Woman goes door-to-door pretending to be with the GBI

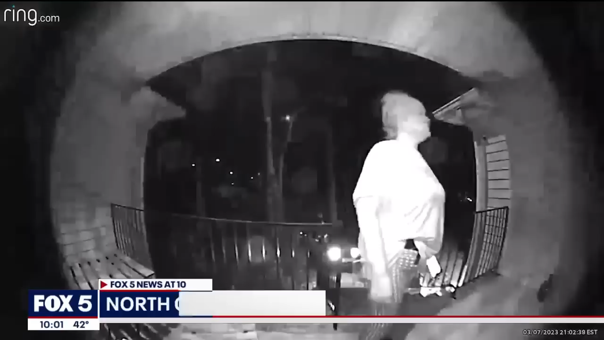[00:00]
First to 10, Cobb County Police are searching for a woman who's been impersonating law enforcement,
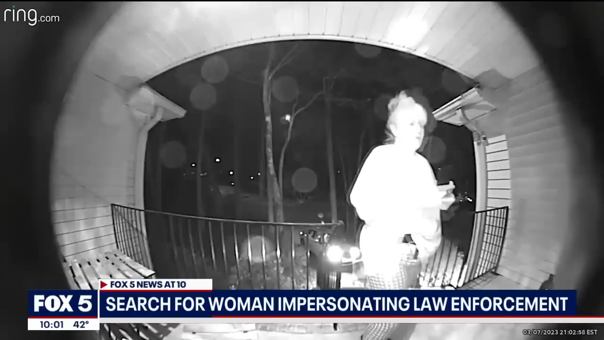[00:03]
and they say she's claiming to be with the GBI.
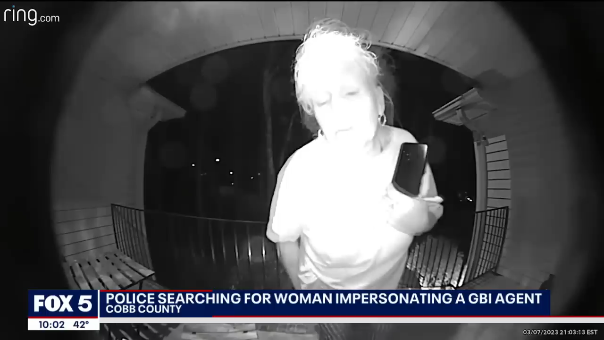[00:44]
It was just alarming to hear somebody at your door that late at night claiming to be the GBI, and they're after somebody.
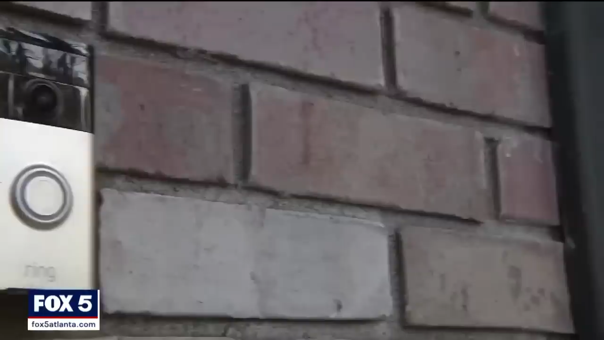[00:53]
Stevie and Chad Levine's doorbell video shows the woman at their door. They couldn't help but notice something tucked in the waistband of her pants.
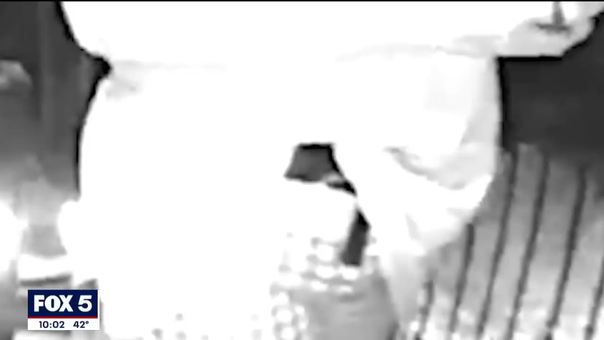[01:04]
It looked like a gun holster to me, and the way it was tucked also inside of her pants and the way her shirt's laying over it.
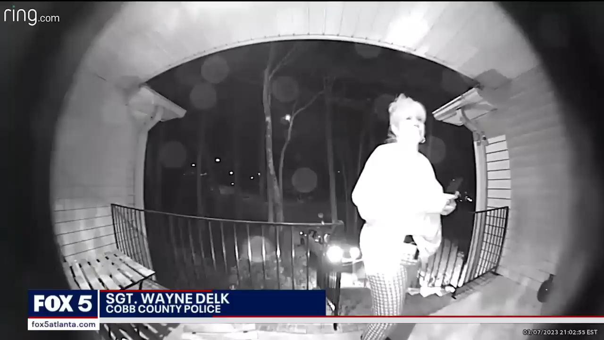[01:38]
Cobb County police say even an undercover officer will always have some form of ID.
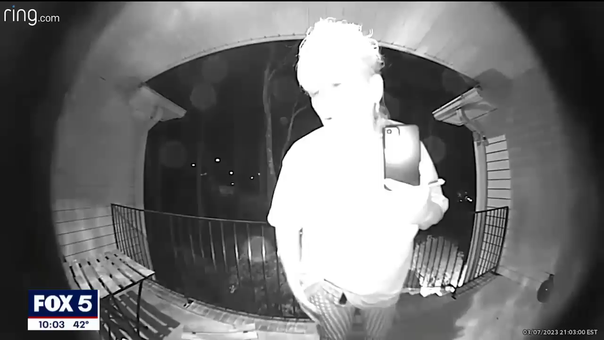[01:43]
Police have identified this woman as Tracy Allen.